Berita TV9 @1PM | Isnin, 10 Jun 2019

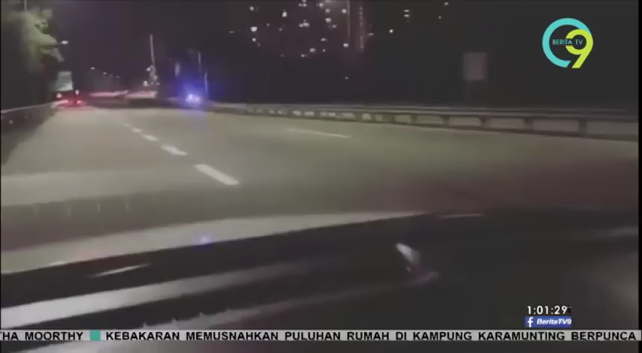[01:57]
Penjelasan itu dibuat Timbalan Ketua Polis Johor Deputi Komisioner Datuk Muhammad Kamaludin Maddin berhubung video tular membabitkan kereta peronda polis itu.
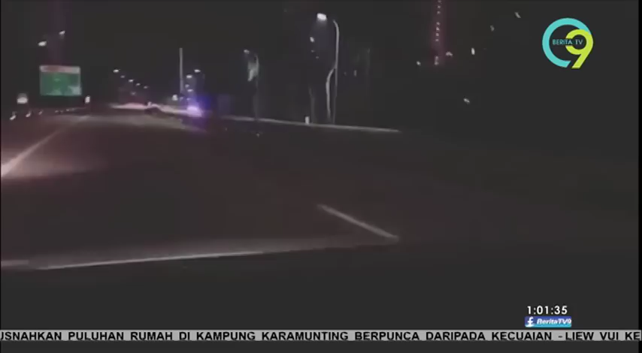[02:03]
Video berdurasi 34 saat ini memaparkan peronda MPV polis yang menongkah arus mendapat pelbagai respon netizen. Kejadian berlaku jam 2.30 pagi semalam
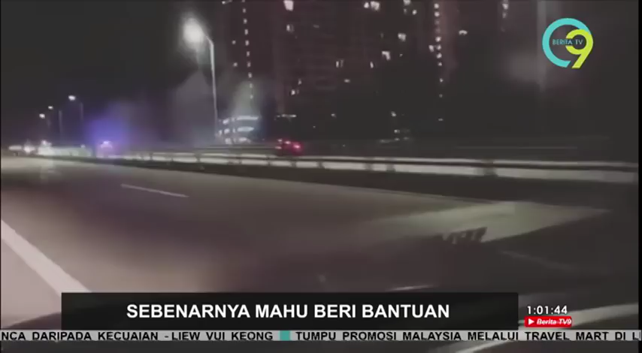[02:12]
antara kilometer 23 Lebuh Raya Link Kedua arah timur di Plaza Tor Perling dengan lokasi kemalangan di kilometer 22.1 Lebuh Raya Link Kedua arah timur.